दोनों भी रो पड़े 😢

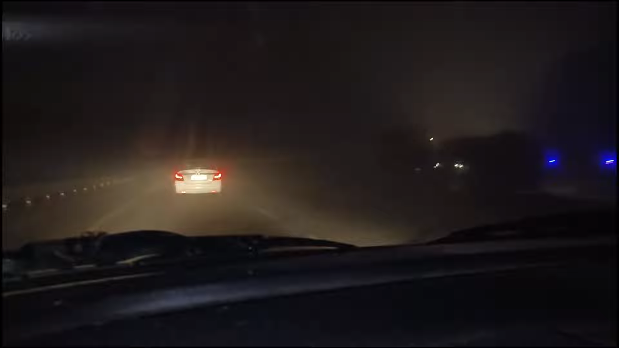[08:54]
ये हम सेंधवा के आसपास हैं एंड यहाँ पे पूरा फॉग छाया हुआ है पूरा फॉग ही फॉग है सामने में एंट्री हो गई है हमारी